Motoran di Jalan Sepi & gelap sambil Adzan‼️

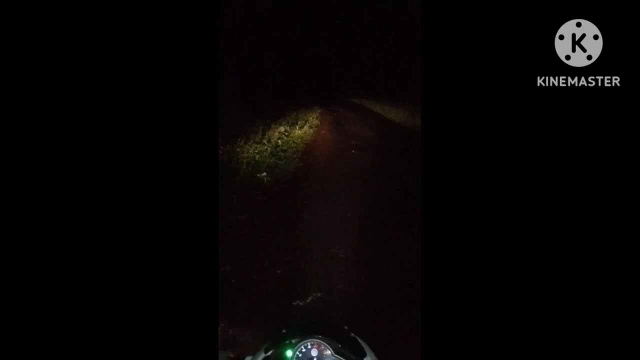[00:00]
Ini saya sedang melalui jalanan lumayan sangat gelap, banyak pohonan. Saya mau mencoba mengumandangkan azan. Ya, kita mulai. Bismillahirrahmanirrahim. Allahu Akbar. Allah.